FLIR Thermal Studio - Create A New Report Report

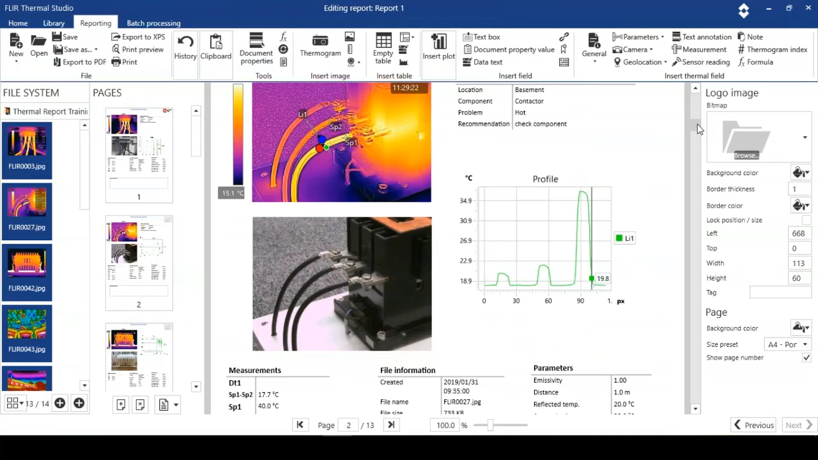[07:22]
So when we're happy with this, what we can do is save.